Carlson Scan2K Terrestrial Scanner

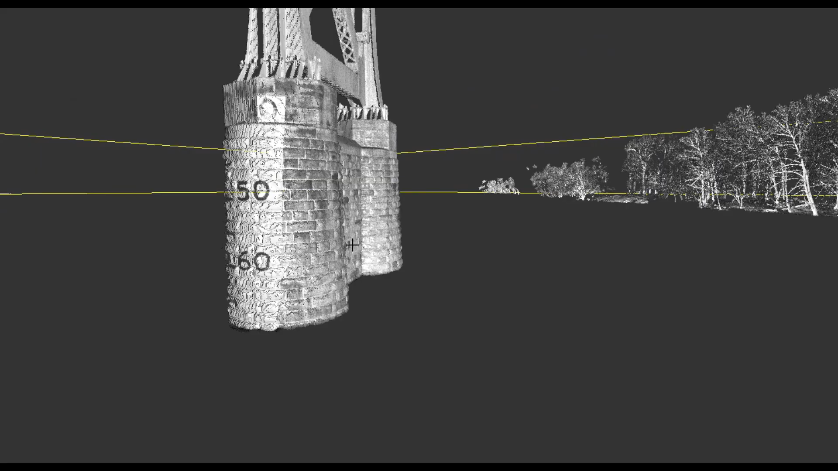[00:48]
Additionally, Carlson Software provides you with the tools to view and inspect data ensuring that your scan coverage is complete and accurate.